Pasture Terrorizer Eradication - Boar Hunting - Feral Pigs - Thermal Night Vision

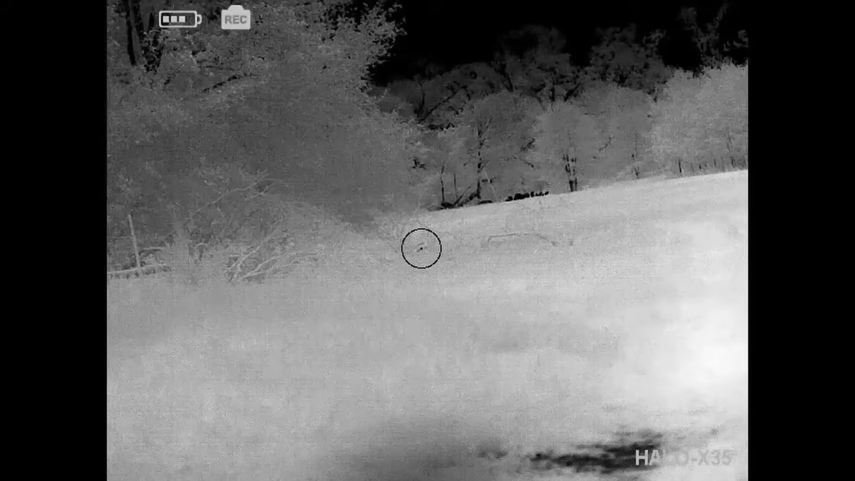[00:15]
I'm seeing them way down there, huh?
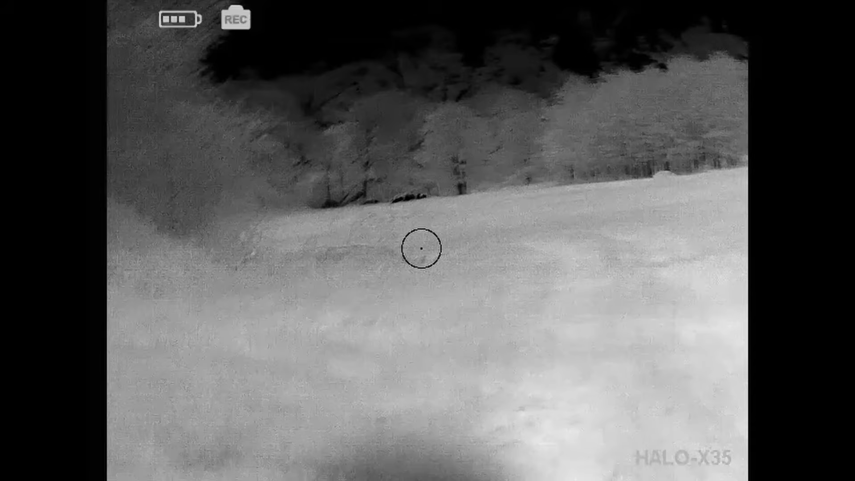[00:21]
Still seeing them? Yep.
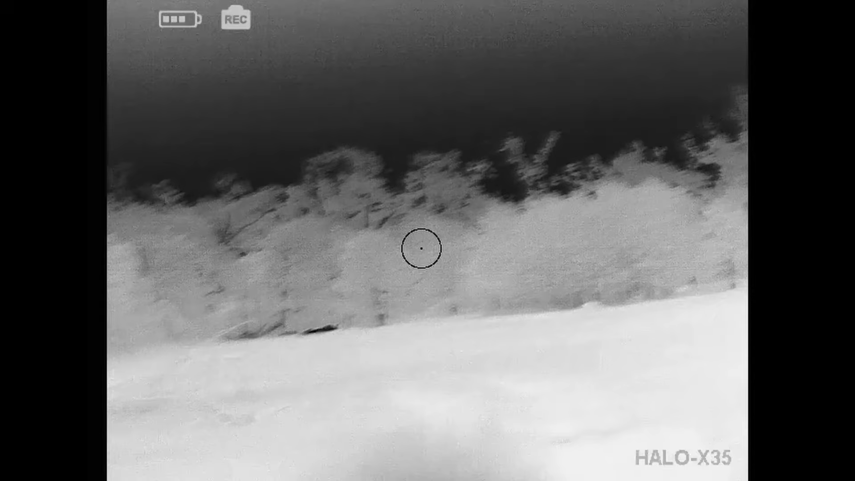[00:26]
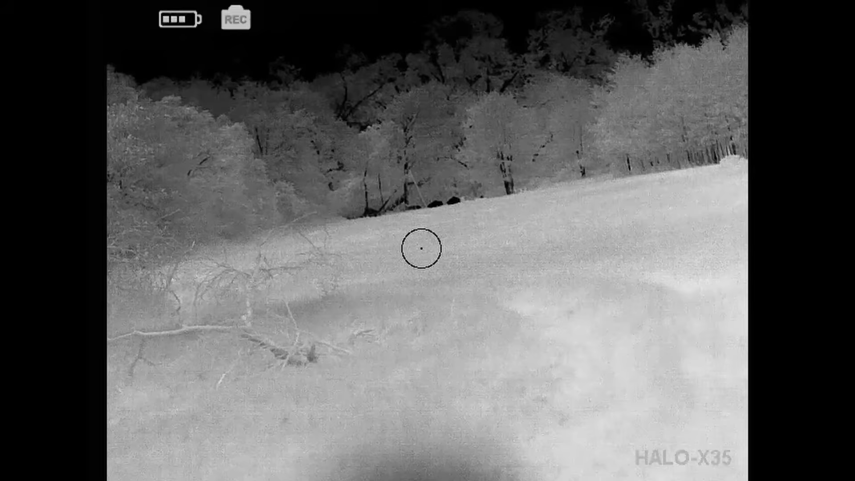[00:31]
Yeah, they are, you can see them through the terminal, you can see them through the nightmare, you can see them.
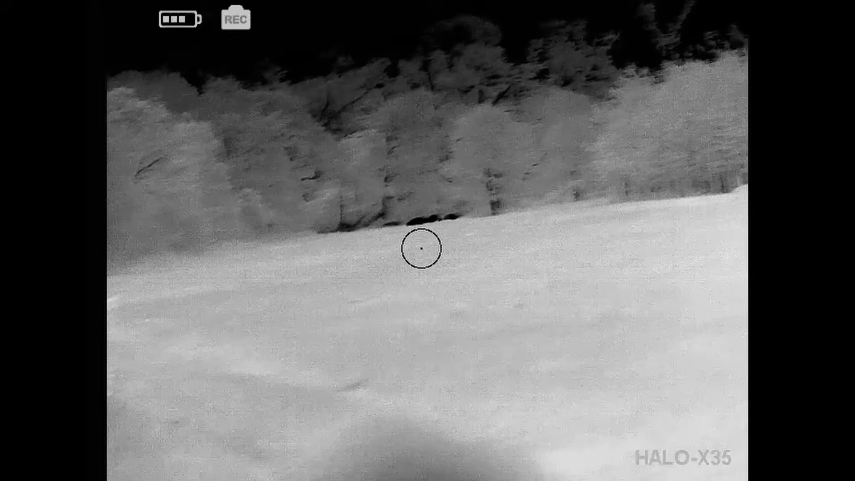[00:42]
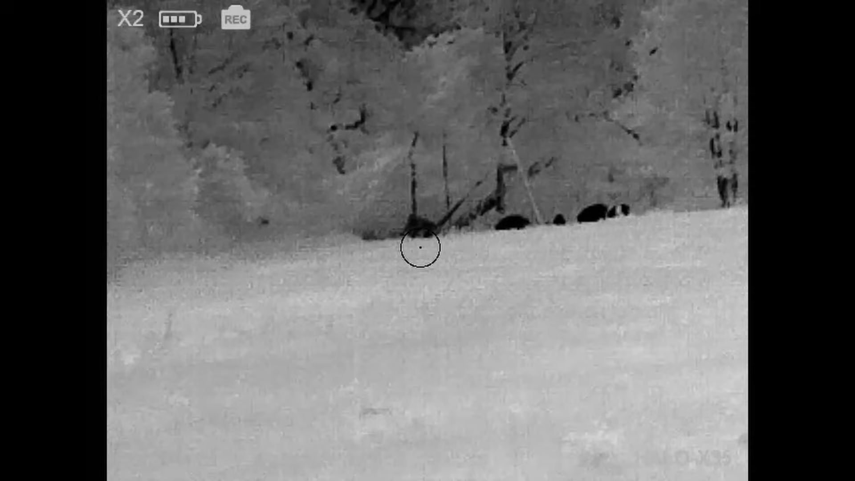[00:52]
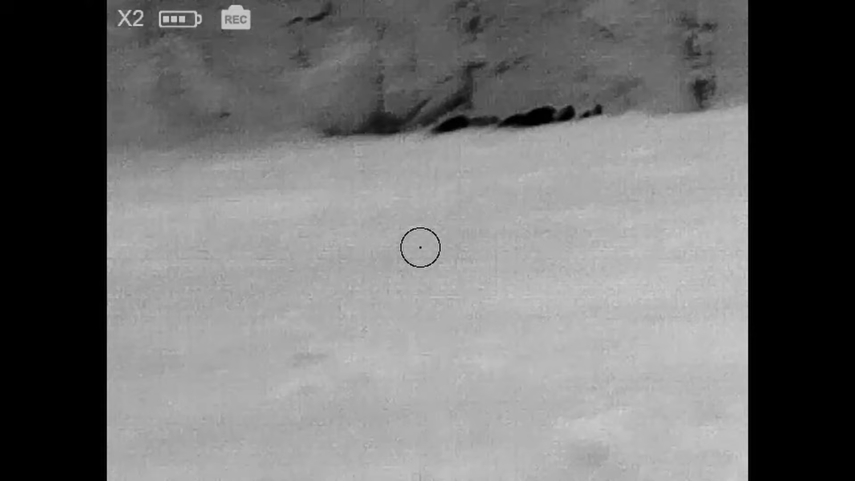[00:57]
How many of them are down there? Six or eight.
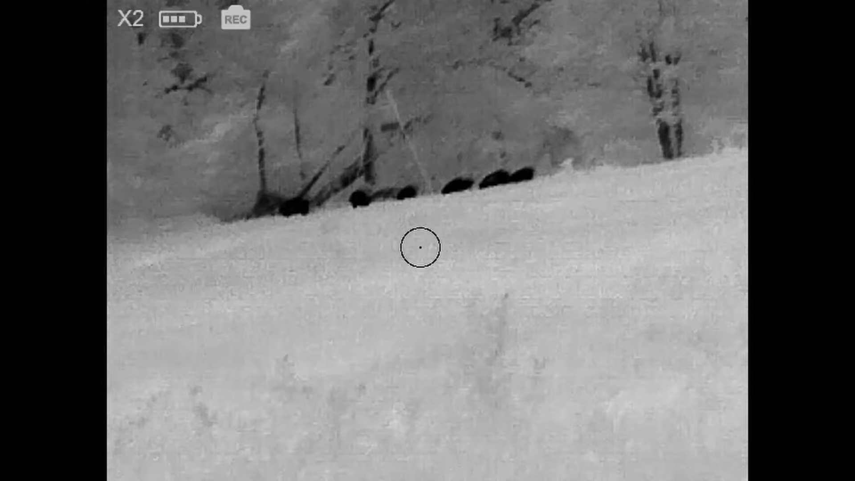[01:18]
You zoomed in at all or no?
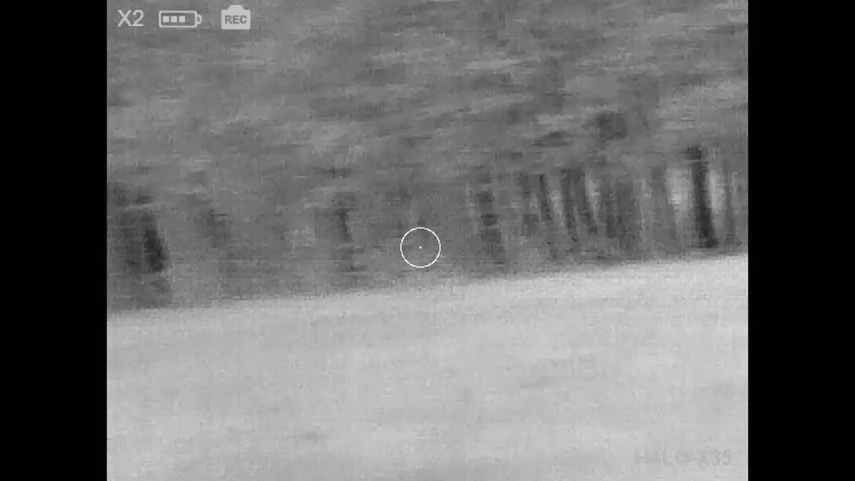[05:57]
Did you? Yeah, but I hit that guy going in the woods right there.
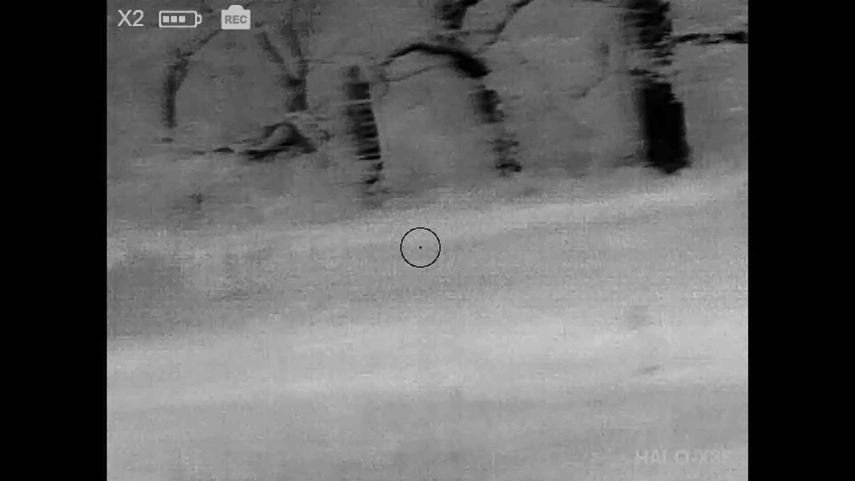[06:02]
I think I hit two. I'm not seeing him. Neither do I. I hear him now. I literally tripped on my first shot.
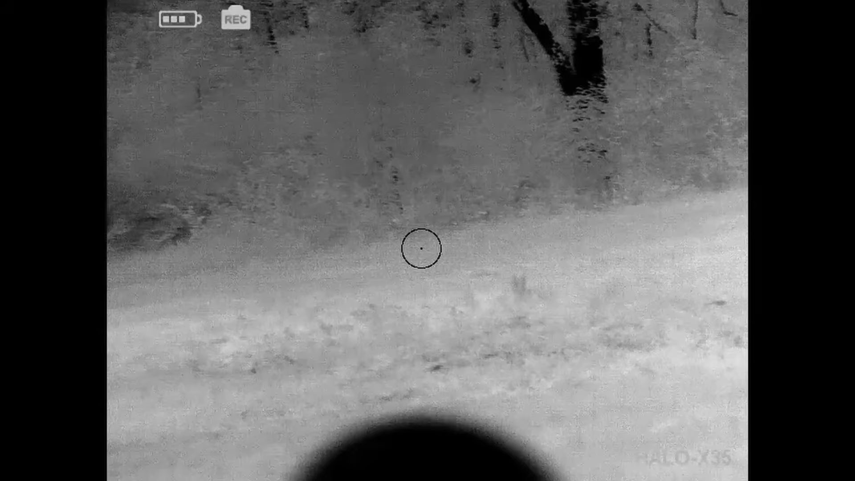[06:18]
I don't know. At least I hit one of them. That's all that matters.
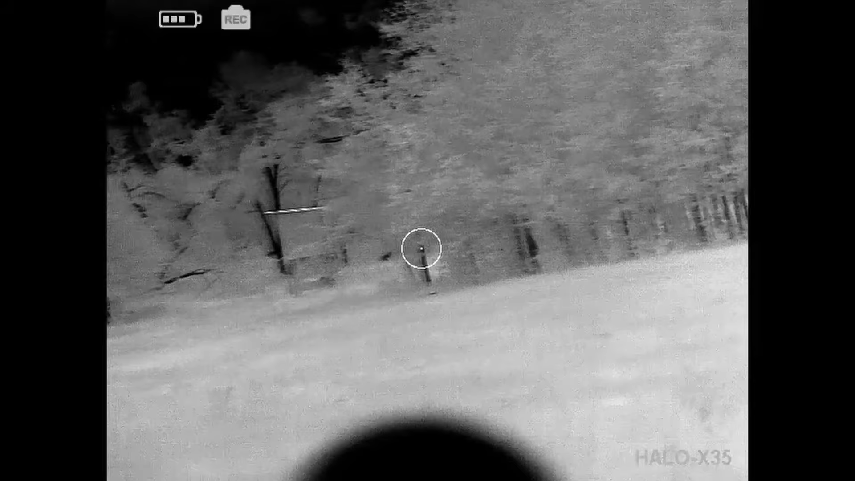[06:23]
So you dropped one to the right. I saw that.
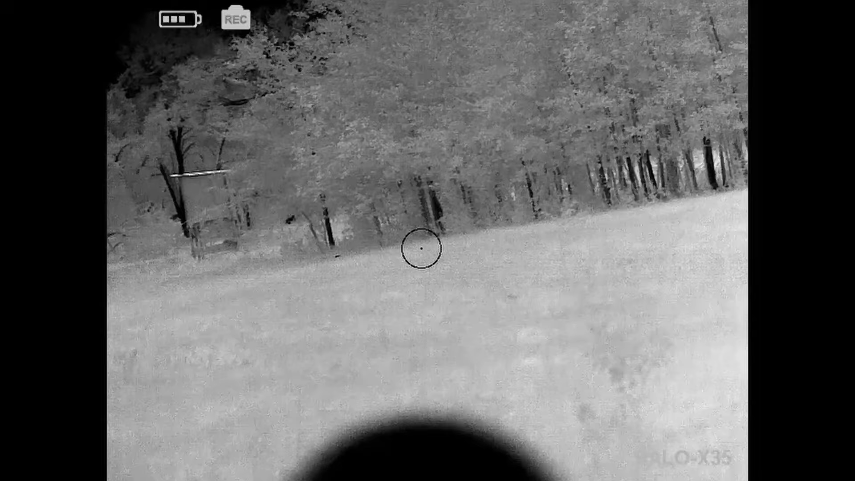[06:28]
I dropped one in this brush over here. And then you said you dropped that one to the left? Yeah. Should be at least three. Yeah, I missed my first shot. So I should have four, but whatever. It's all right.
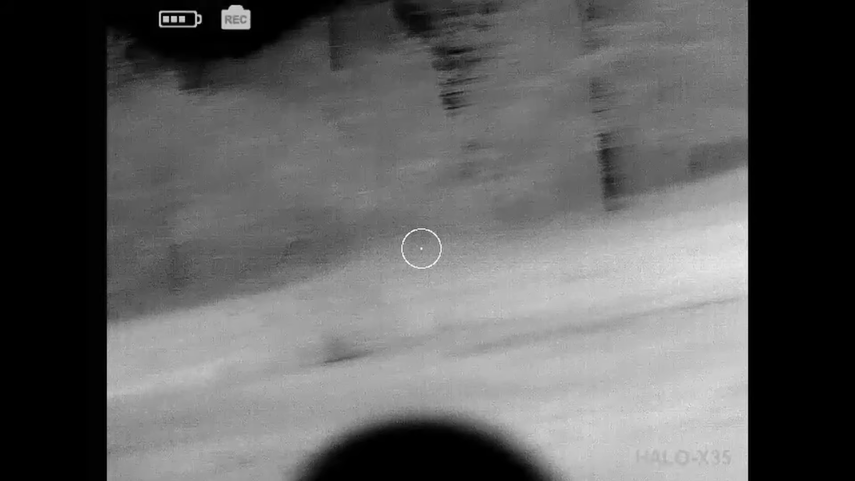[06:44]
There's only like five.